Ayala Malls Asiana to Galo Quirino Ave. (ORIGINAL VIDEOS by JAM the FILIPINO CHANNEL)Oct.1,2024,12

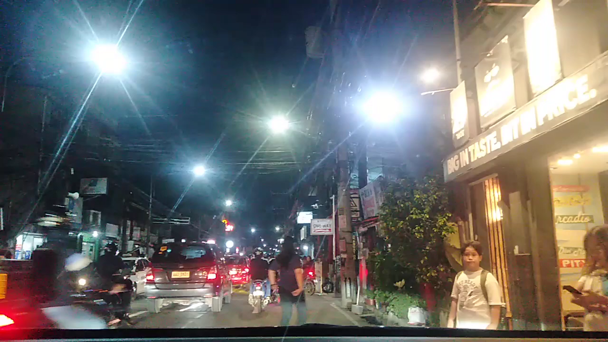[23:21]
Oo nga, yung motor, ano, kaliwat ka ng usap nila. Tapos kahit na naka, ano ka na, wala pa rin, wala. Sige pa rin. Sumisingit pa rin, di ba? Oo. Yan ang, yun o, sumisingit po, kaso wala na siya magawa.